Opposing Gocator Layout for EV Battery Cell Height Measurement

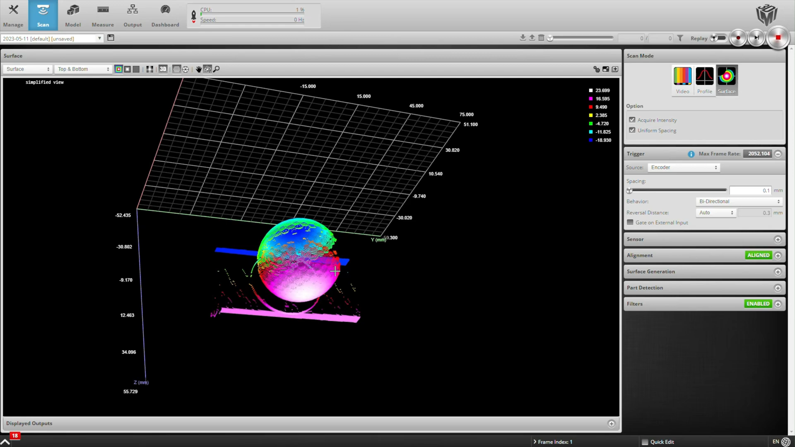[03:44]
There we've scanned a golf ball, and I'm displaying the data, the surface data now from both the top and the bottom sensor. I can select to only show data from the top or data from the bottom.
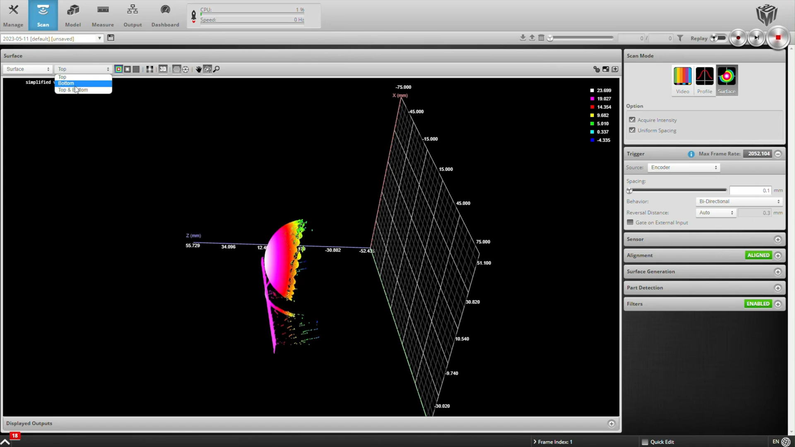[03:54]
I like to show them combined.
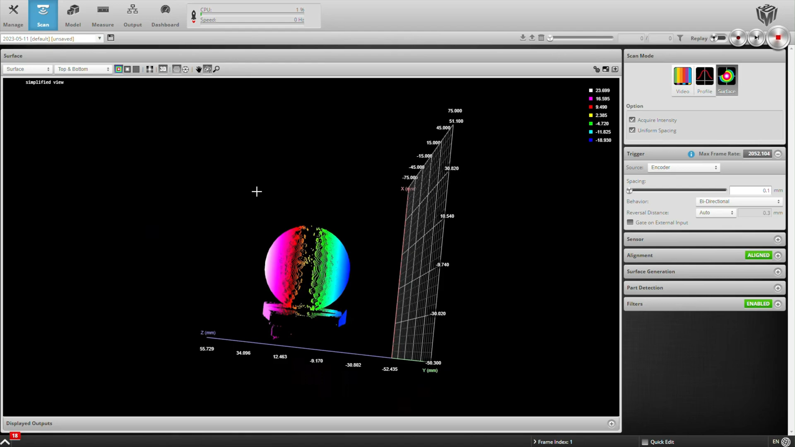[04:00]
And again, the data is combined correctly because of the alignment process that I went through. I'm also acquiring intensity data, so I can overlay that as well, and this lets you read some of the text on the golf ball that you
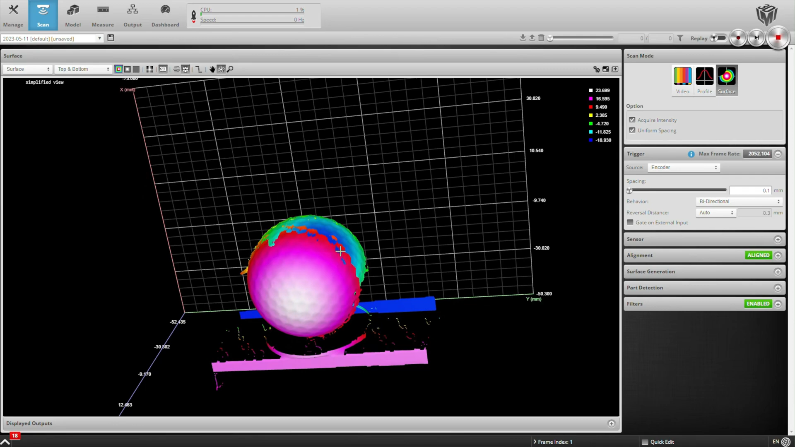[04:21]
wouldn't get if you were just looking at the 3D data. All right, so that's pretty fun. Let's scan another part.
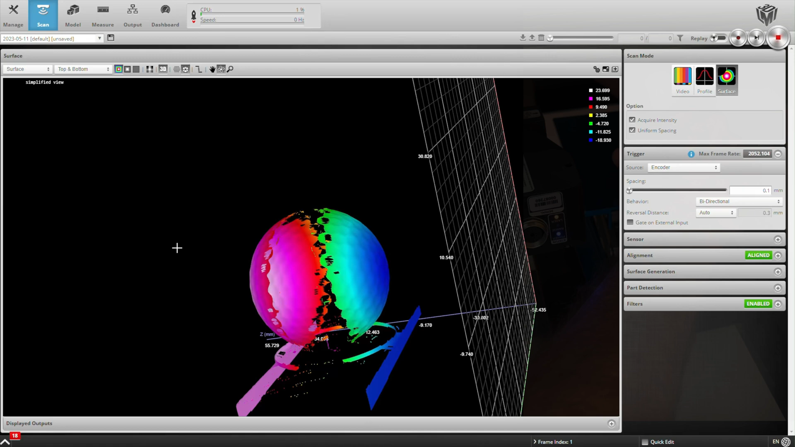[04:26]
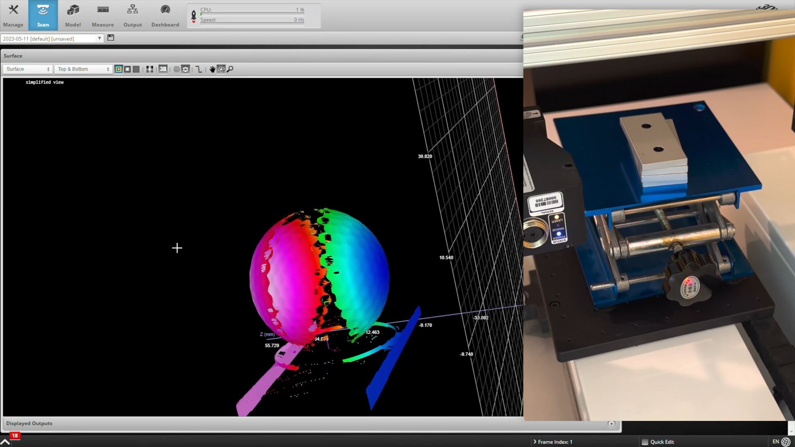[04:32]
This is a little, this is a little horse figurine.
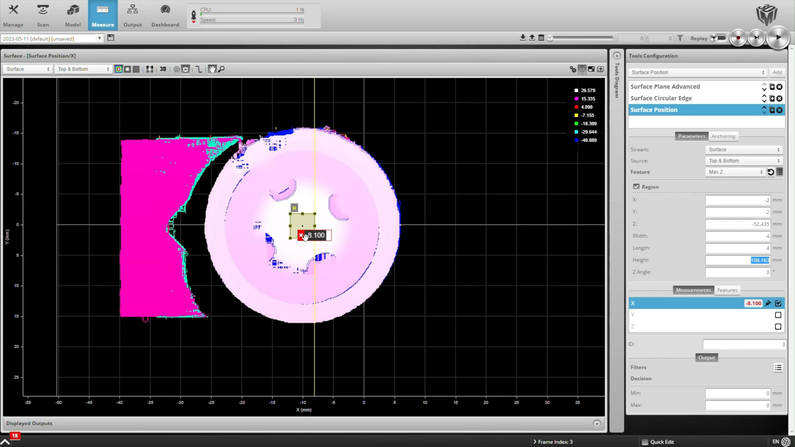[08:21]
And instead of calculating the max Z value, let's go ahead and get the median. That's going to give us a point in the center of that battery when I select the top surface only.